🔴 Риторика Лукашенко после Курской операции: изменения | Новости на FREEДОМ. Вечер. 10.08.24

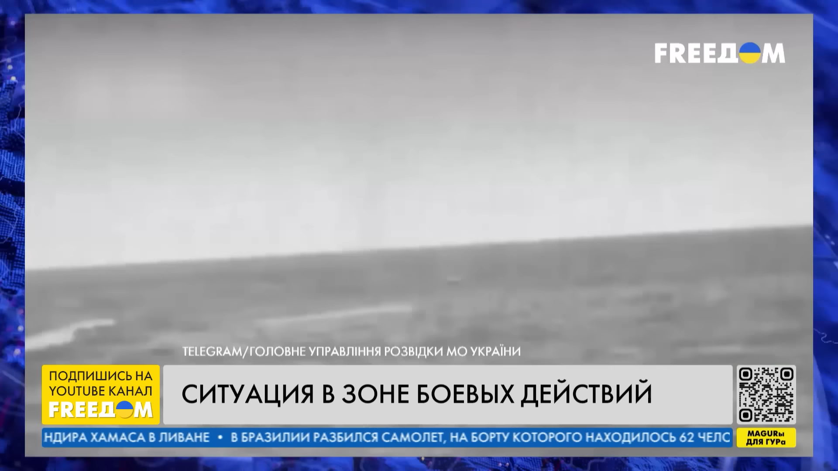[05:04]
Тем временем украинская разведка потопила еще одно российское судно в Крыму. В ночь на 9 августа морской дрон «Магура» охотился на скоростной катер типа «Тунец». Еще три судна россиян повреждены. Их тип уточняется. Российские оккупанты используют эти скоростные транспортно-десантные
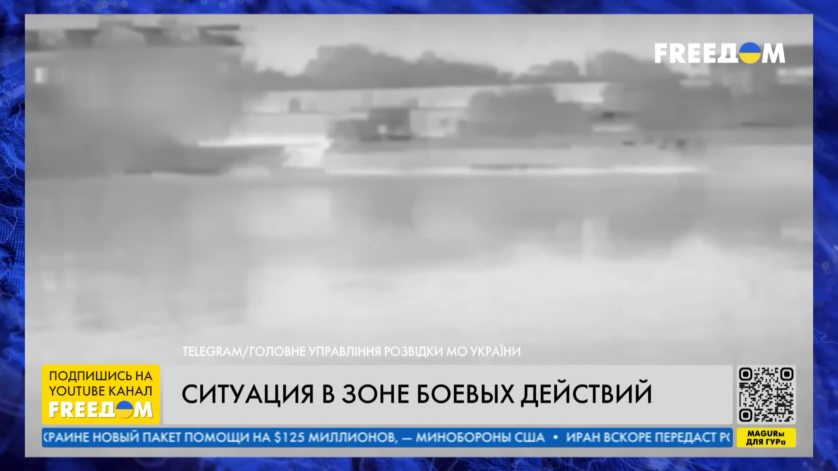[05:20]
катера для патрулирования акватории Черного моря и логистики.
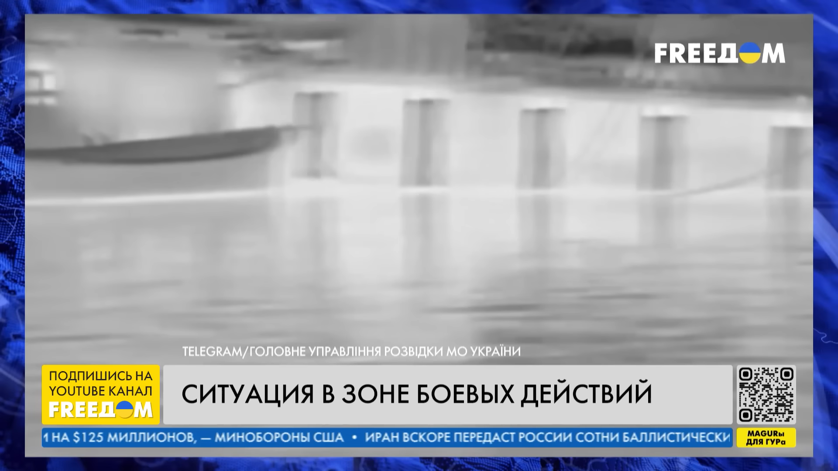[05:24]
Также украинские военные нанесли удар по газовой вышке в акватории Черного моря,
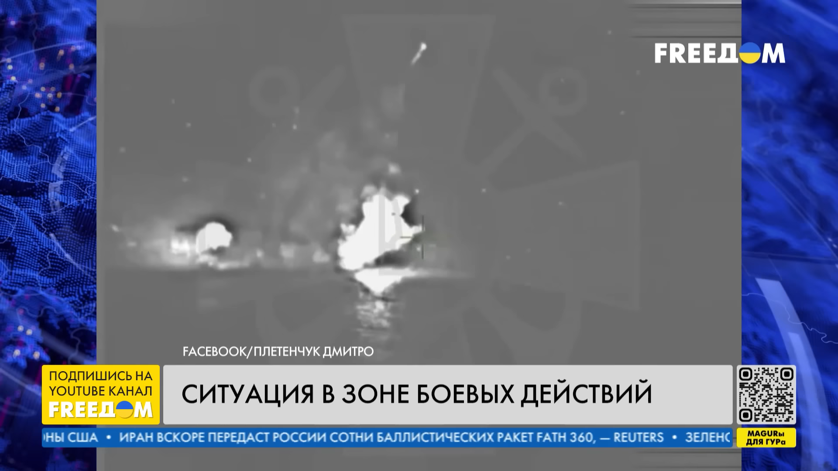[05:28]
где размещались российские военные и техническое оборудование для разведки. Об этом рассказал спикер военно-морских сил ВСУ Дмитрий Плетенчук. По его словам, захватчики использовали эту локацию для того, чтобы подавать ложные сигналы GPS.
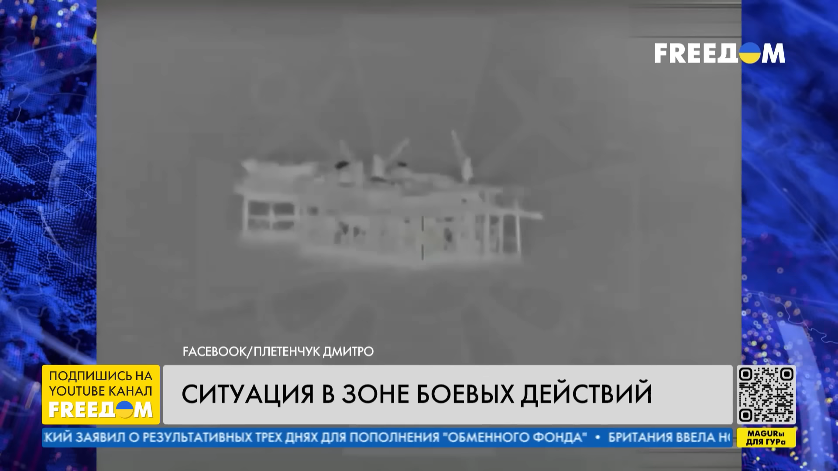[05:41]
По данным Плетенчука, противник забросил на вышку оборудование и до 40 человек личного состава. Сооружение уничтожили бойцы береговых ракетно-артиллерийских войск ВМС Украины.